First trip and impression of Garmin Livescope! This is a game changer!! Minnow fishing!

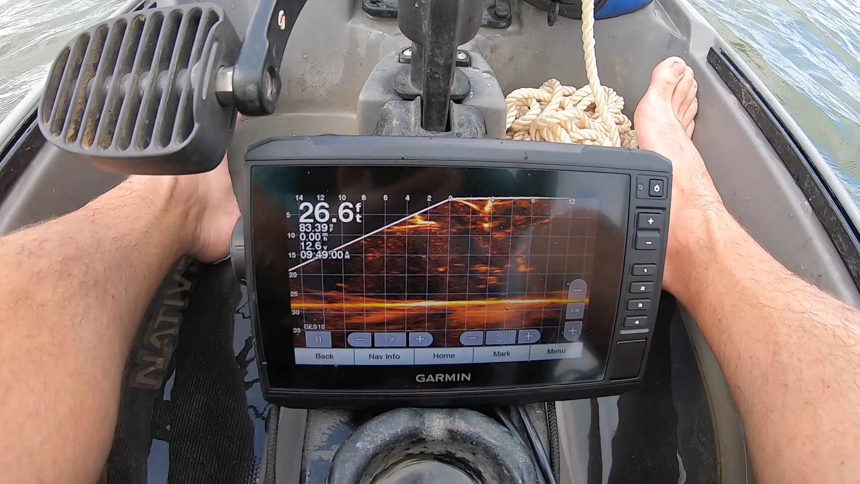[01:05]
On screen: depth 26.6 ft
i'm trying to learn this so it's gonna definitely take some learning but you can see there's a tree right here and it looks like it's got a few fish on it
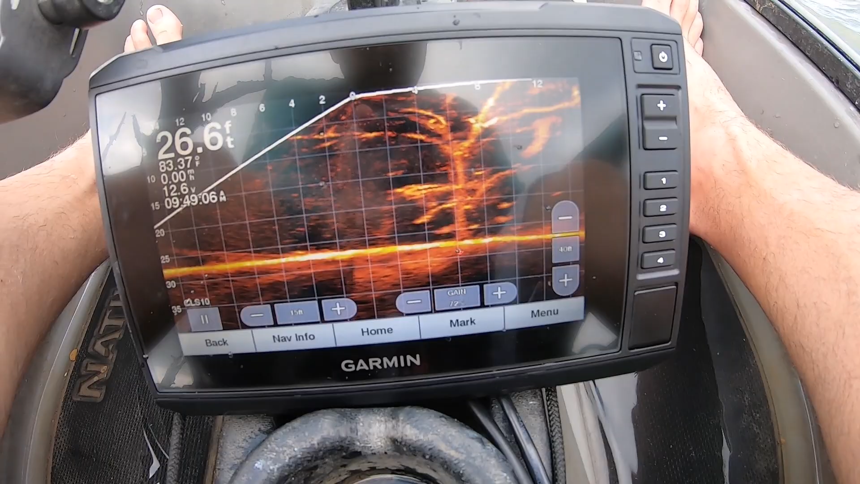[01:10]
On screen: depth 26.6 ft
so we're gonna drop down and see if those are indeed fish so let's see